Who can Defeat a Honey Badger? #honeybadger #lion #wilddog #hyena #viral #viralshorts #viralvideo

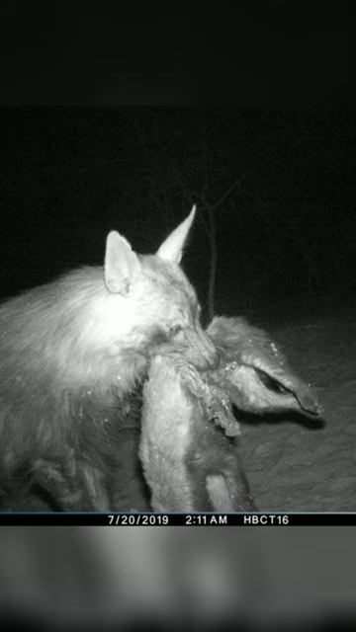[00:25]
But hyenas' immense bite force is too much for a honey badger. Number 4. Wild dog.